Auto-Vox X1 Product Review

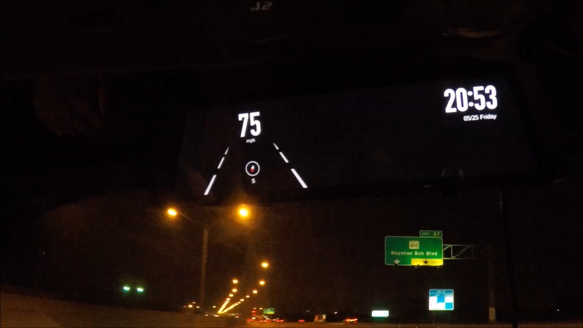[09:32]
So this is some nighttime driving and I'm going to show you that the lane departure warning system works even at night. As I begin to move the vehicle over and towards the
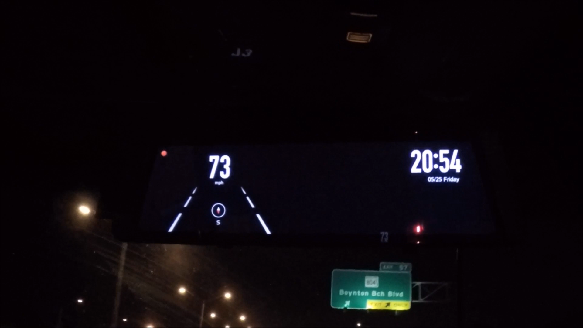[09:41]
right it will start to make a beep beep beep sound as I begin to cross the lanes.